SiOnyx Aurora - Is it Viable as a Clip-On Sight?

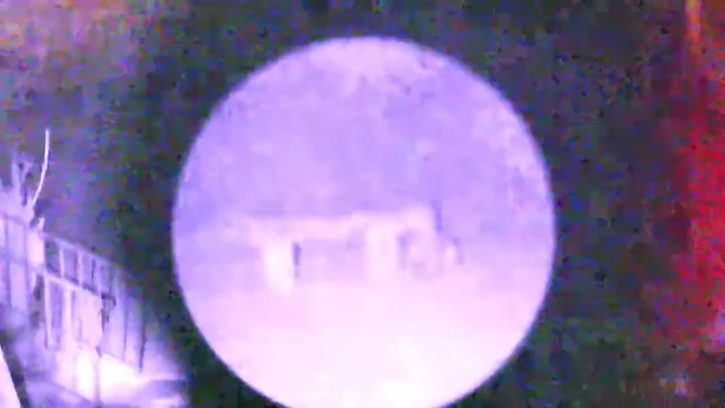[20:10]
So it's really struggling for the Aurora.
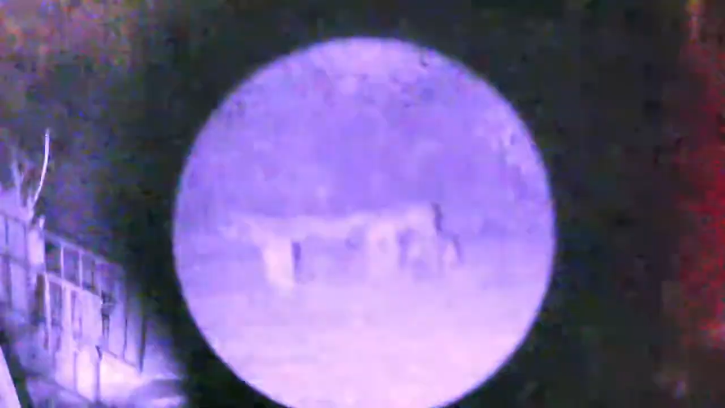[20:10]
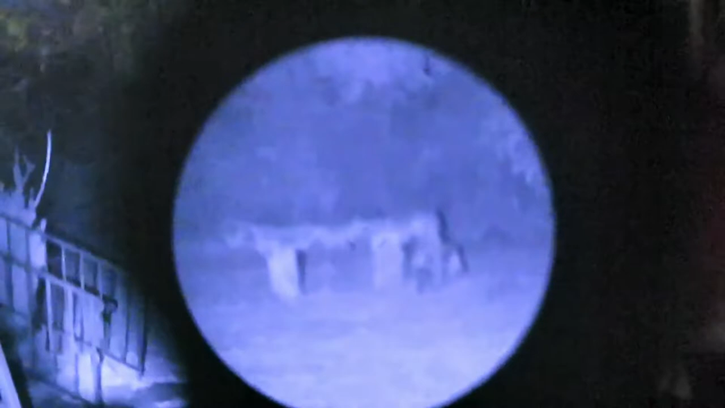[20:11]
So now, let's, we just turned on our IR illuminator.
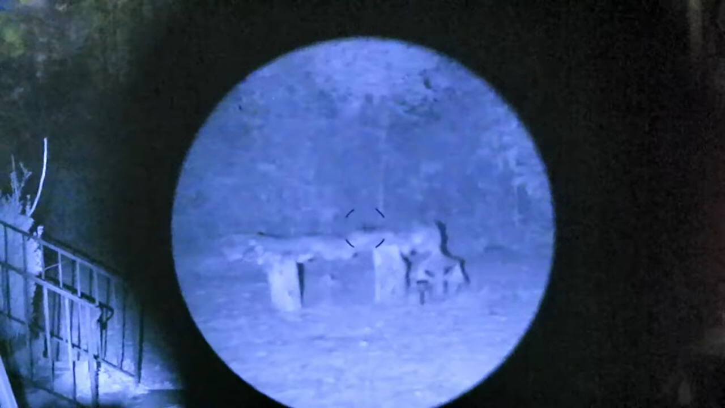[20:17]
I'm trying to get, I'm trying to get everything in focus here.
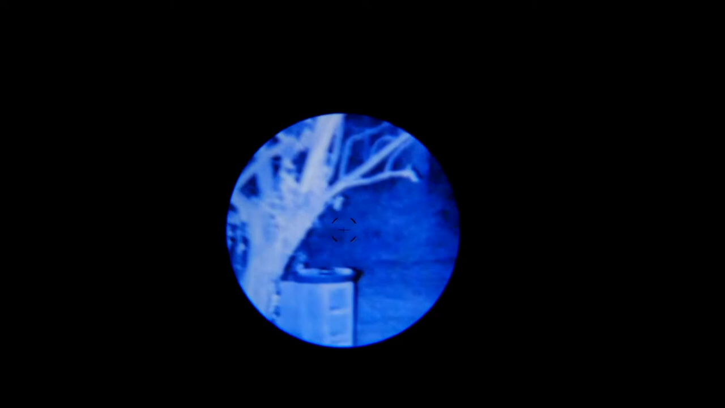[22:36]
So let's go ahead, we'll pan around a little bit. And as you can see, there's a certain amount of graininess with the Aurora.